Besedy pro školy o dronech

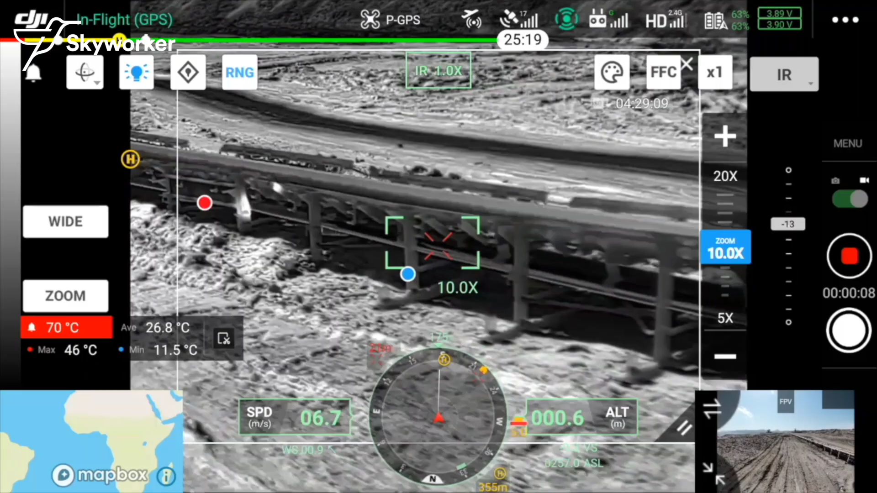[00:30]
On screen: max 46°C, min 11.5°C
S Dronem osazeným termokamerou jsem prováděl revize pásových dopravníků v dolech,